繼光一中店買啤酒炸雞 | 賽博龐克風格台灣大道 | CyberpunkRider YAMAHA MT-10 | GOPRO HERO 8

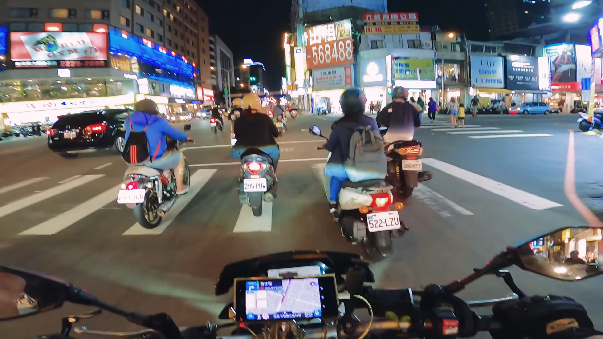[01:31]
一中街越多车，要小心。然后呢，体工在哪里啊？靠，要完蛋了！